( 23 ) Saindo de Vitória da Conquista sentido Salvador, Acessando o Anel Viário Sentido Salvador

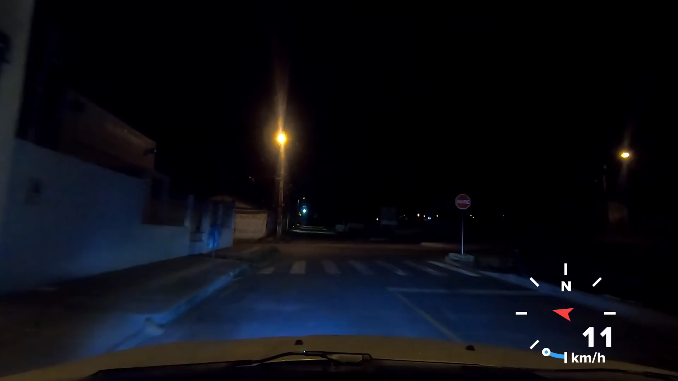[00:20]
estamos saindo aqui de vitória da conquista com o destino destino a salvador são exatamente quatro e vinte e cinco da manhã vamos filmar aqui um pouco à noite
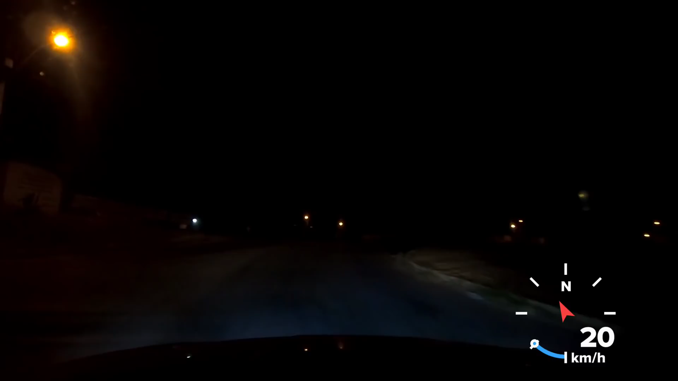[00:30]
e vamos pegar aqui o anel rodoviário estamos estamos saindo aqui do bairro henriqueta prato minha mãe tá ali ficou feliz hora não muda muita coisa né tem que ter o que dizer tem que ser uma semana tem que ser uma semana tem muita paciência pessoal